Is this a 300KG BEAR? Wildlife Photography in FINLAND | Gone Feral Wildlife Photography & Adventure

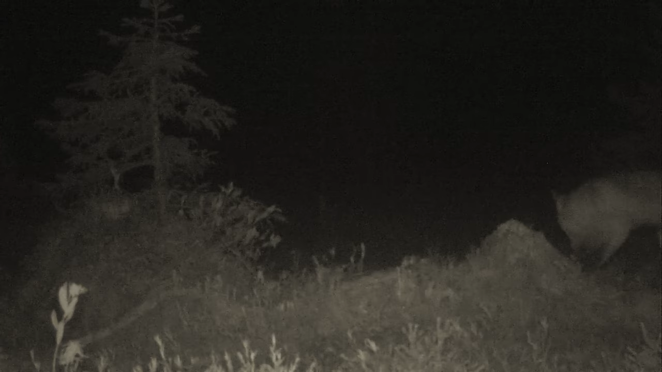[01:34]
It looks a bit nervous probably because Finland also has these. Wolverines.